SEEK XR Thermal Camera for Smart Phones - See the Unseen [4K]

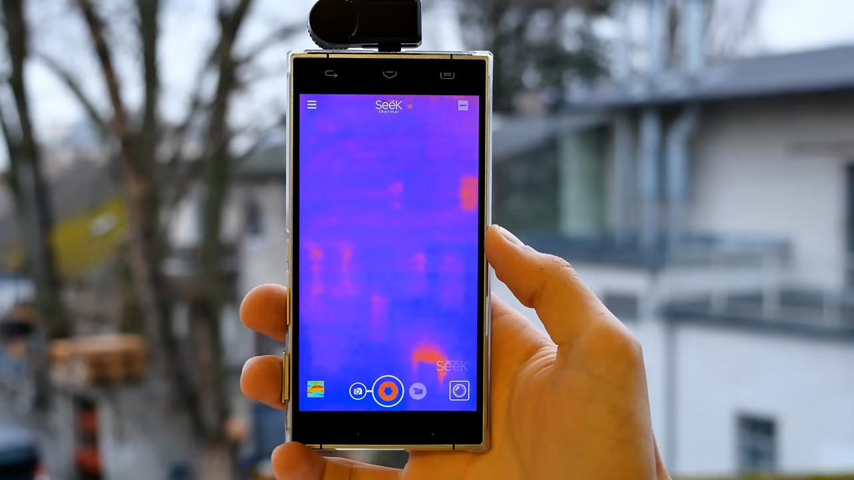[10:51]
Let's have a closer look here at the building with the Seek thermal camera. It's now attached here to my smartphone. Unfortunately, I have to hold the smartphone upside down, so with an USB port at the top of this device here, it would be better, because then also, for instance, the front-facing camera is more near to the Seek thermal camera. Now you will ask me, why the front-facing camera? Yes, I've told you, you can also use split-screen mode.
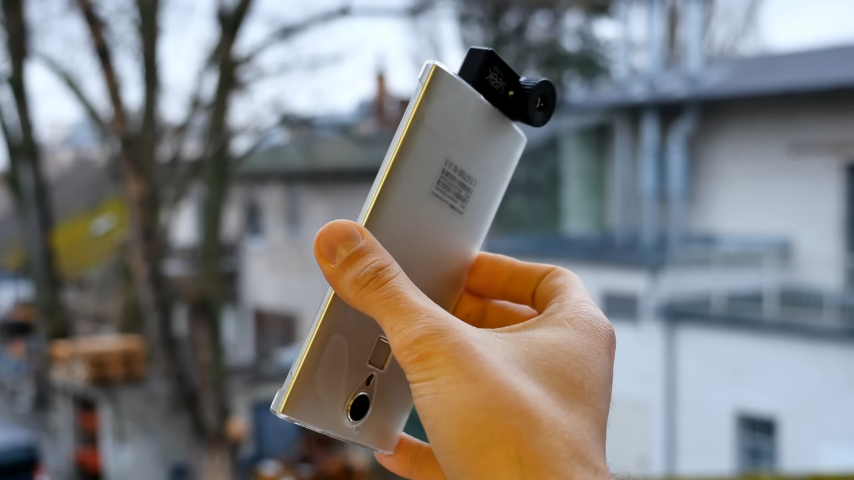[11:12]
Sometimes it's really hard and you never know what you're aiming at with the Seek thermal, so you can use the smartphone's camera, the rear camera, to actually see what you're aiming at. And we can quickly try it out.
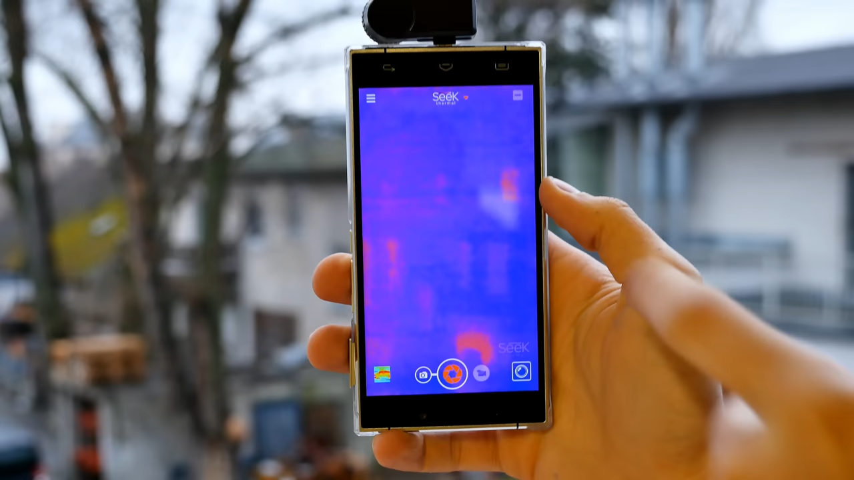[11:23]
So split-screen mode works if you press the button here in the right top corner, and as you can see, I cover the rear camera, so this is a little bit bad. But I can now just here switch between the images and also do here a split screen, like half of the image is the rear camera of the smartphone and half of the image is the Seek thermal camera.
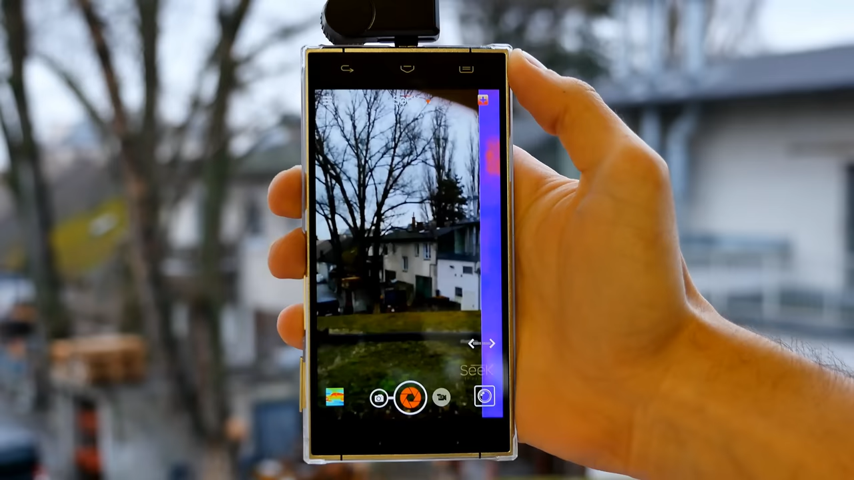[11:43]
Okay, so let's end the split screen mode because, yeah, here it's actually pretty easy. We're far enough away from the target, and also here you can see, for instance, the chimney is really hot, so you can definitely spot it. Okay, but let me now show you some of the things you can do.
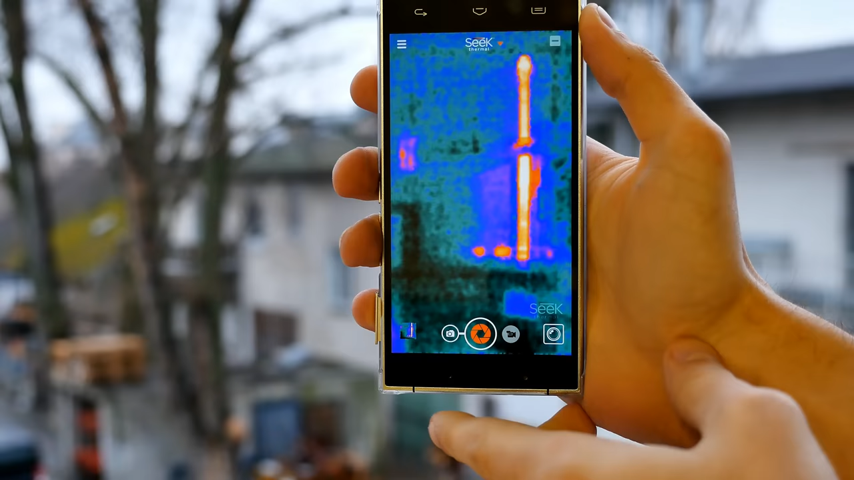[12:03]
So for instance, you can take a picture. You just have to press the shutter button here, picture saved on this device here. You'll find a couple of sample pictures, sample videos on our website, so make sure you check it out.
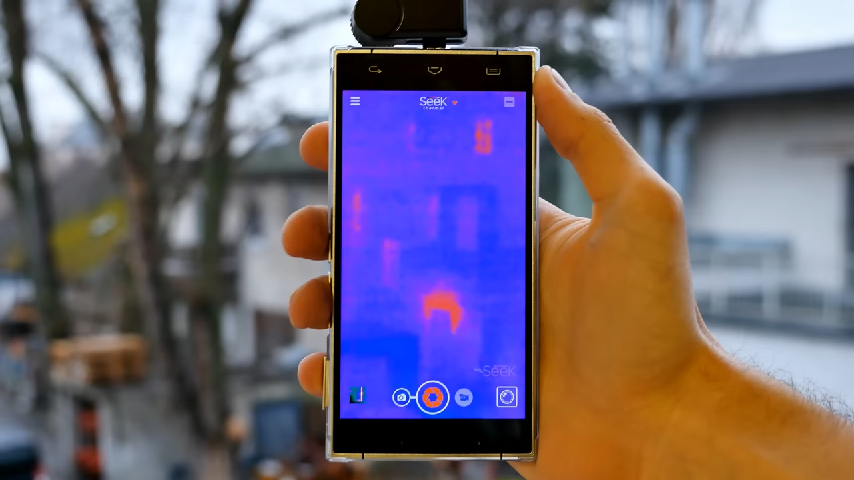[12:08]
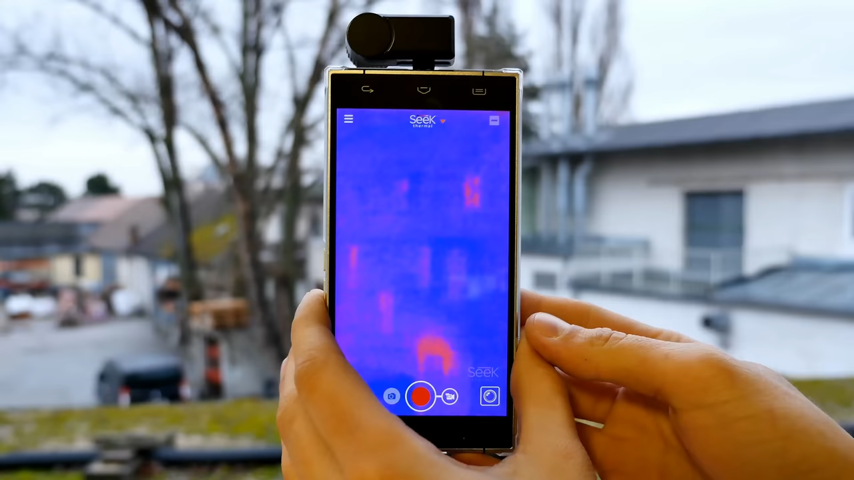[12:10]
Sometimes your picture will look very blurry and not really sharp, so what you have to do is you have to focus the camera.
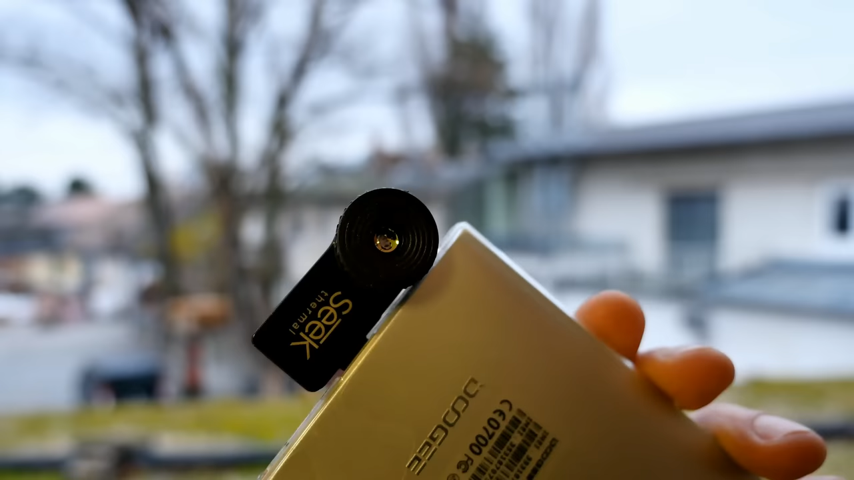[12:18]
You can do it by rotating the lens, and yeah, you really have to find the correct spot, and that's sometimes a little bit hard.
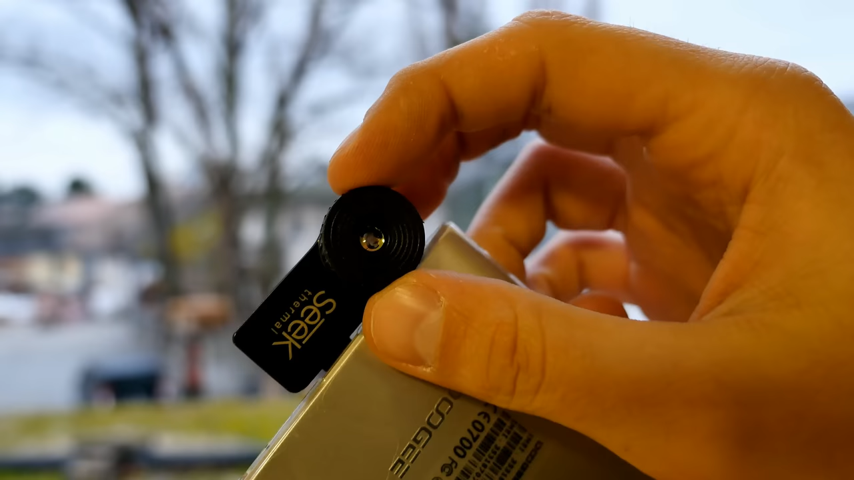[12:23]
Mostly on the right outside and left outside it gets even more blurry, so something in the middle usually does the job, except of extreme close-ups and objects which are very far away. So let's aim at the chimney here.
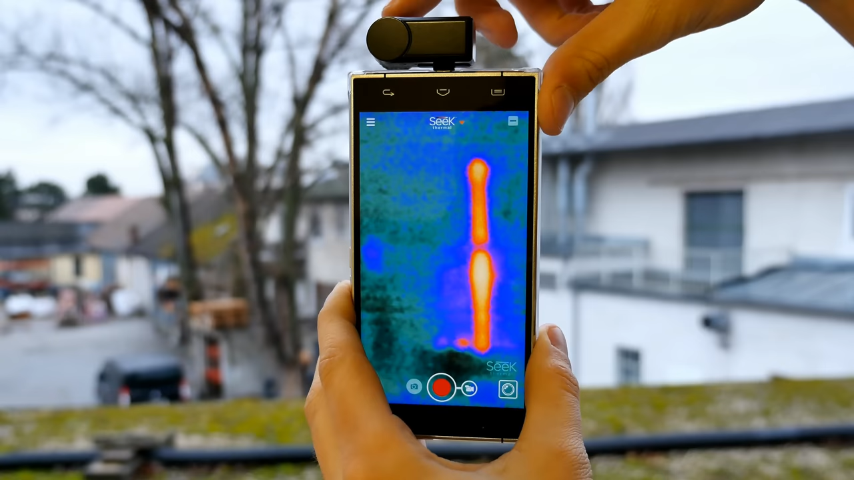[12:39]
For instance, if I rotate the lens here to the far right side, as you can see, it's very blurry. It could be everything. It could be a rocket. It could be, I don't know, a spaceship. But if you just gently rotate the lens to the left side to get more to the focus plane. Okay, guys, so let's say we found the correct focusing spot. What you can do now, as I've told you, you can take a picture or you can also shoot a video. And that's pretty cool.
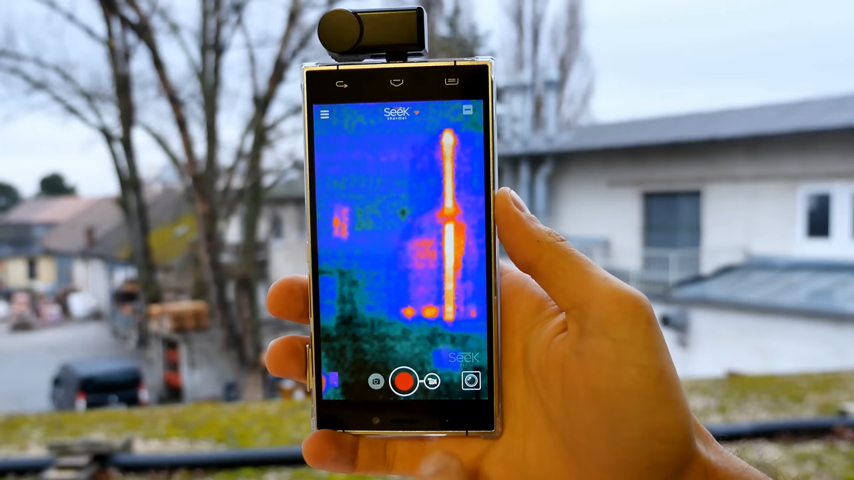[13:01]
So what you have to do is you have to switch here to video mode at the bottom. So here's photo mode with the shutter button, here's video mode with the record button.
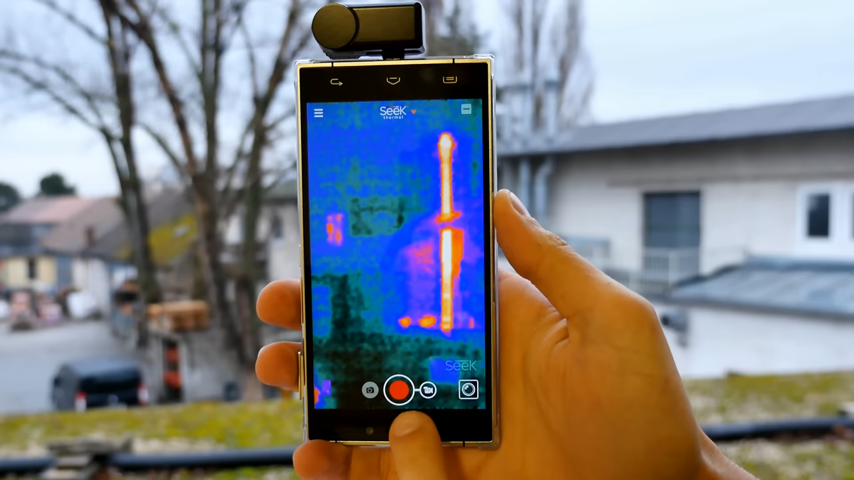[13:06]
All you have to do is just hit the button and now it records the video.
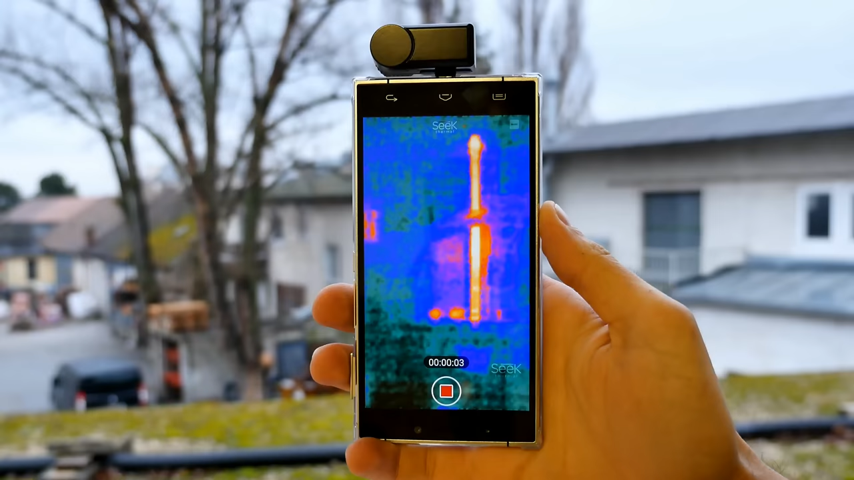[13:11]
Sometimes it will say the video can't be saved, but this is just because I have here a smartphone which is not really powerful.
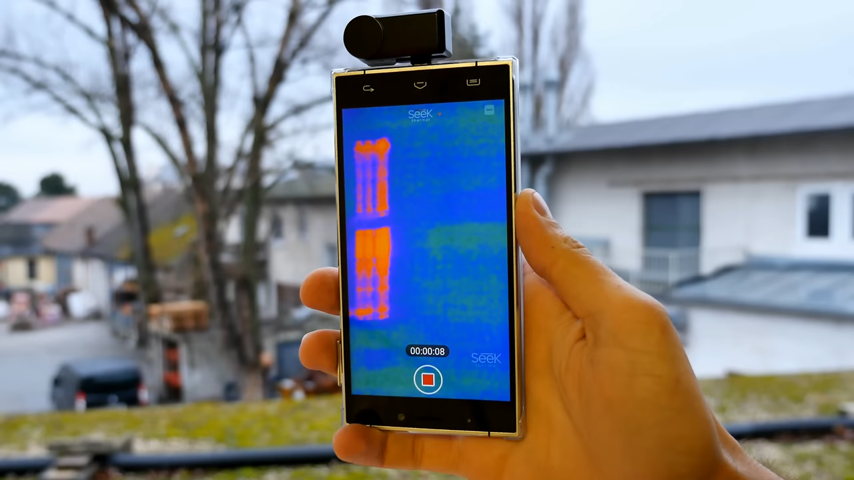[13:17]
But with all the latest smartphones,
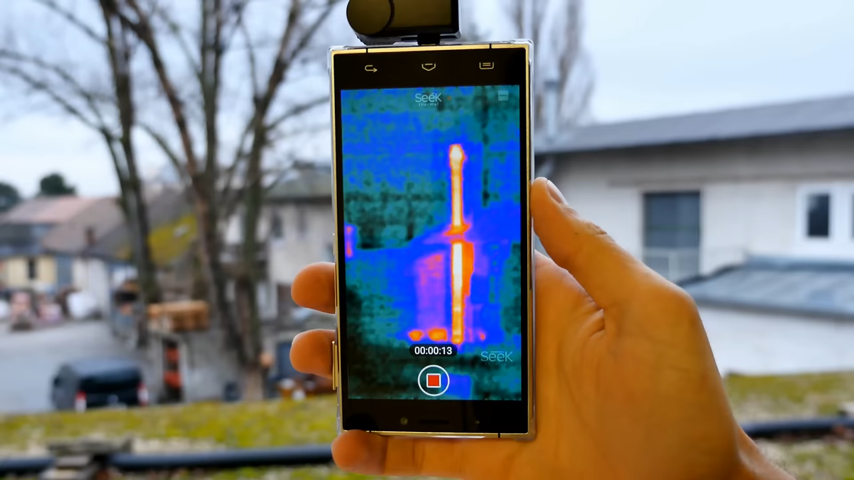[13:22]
so pretty good Android phones or an iPhone on the iOS version, it should be no problem at all. And there we go, let's hit here the stop button. You will find some sample videos on our website, but also some in the video just here right now.
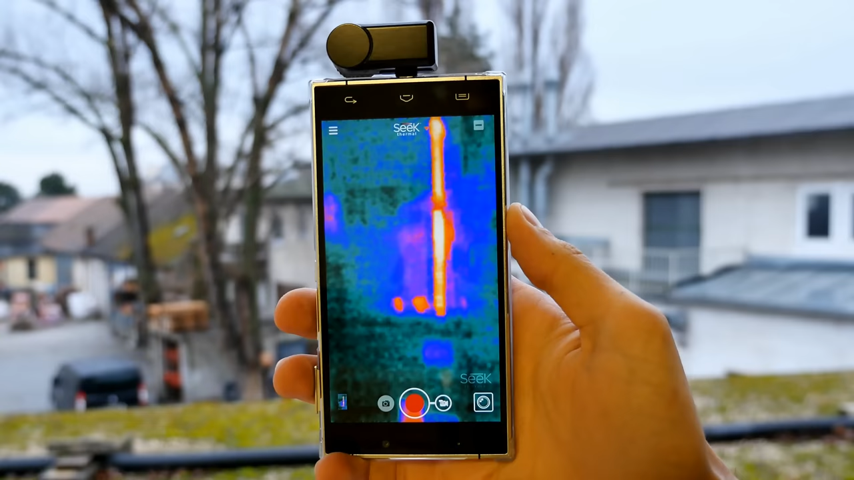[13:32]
But yeah, for sure, that's not everything you can do. So you can also switch between different modes. And here in the right bottom corner, we actually have here the mode selection.
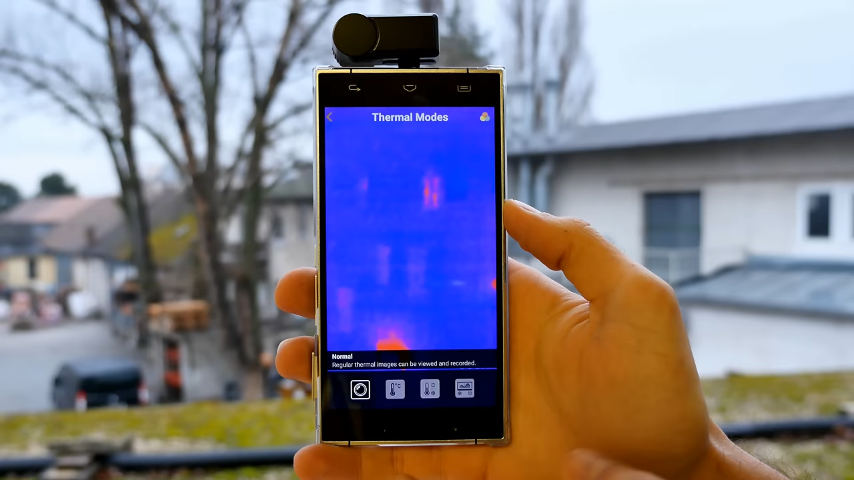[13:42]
So what you can see here, we are currently here in normal mode.
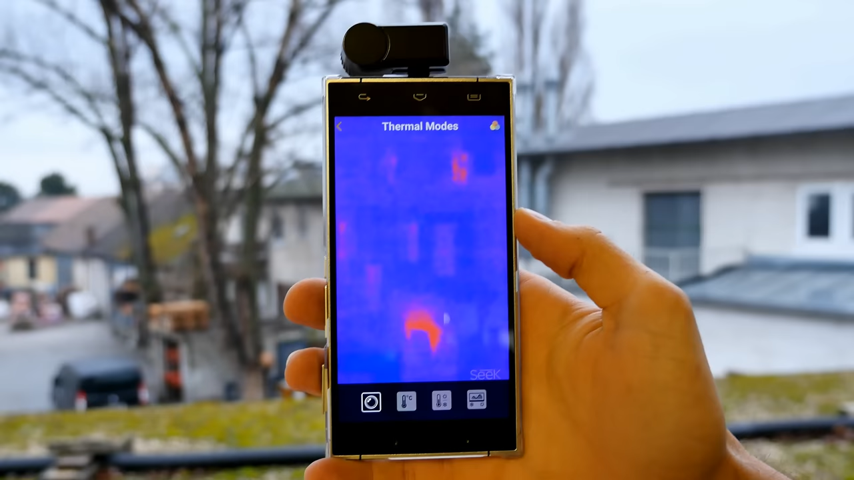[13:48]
So regular thermal image, and basically it's like the auto mode on your camera. It will detect everything within the proper range,
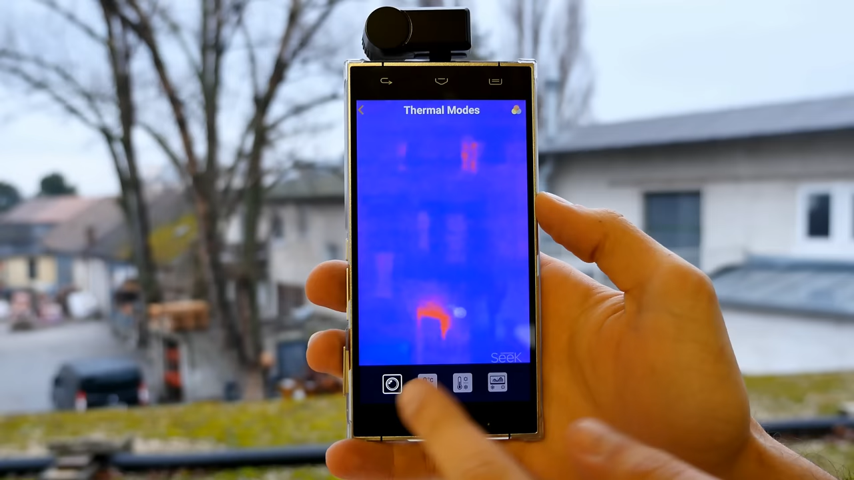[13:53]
but also for sure, if you know what you're searching for, there are other options where you can tweak it.